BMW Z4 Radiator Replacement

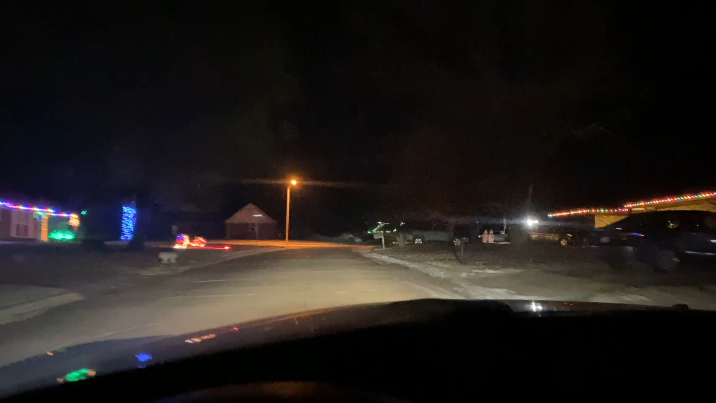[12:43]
Look at that house, man. That is so nice. I love it.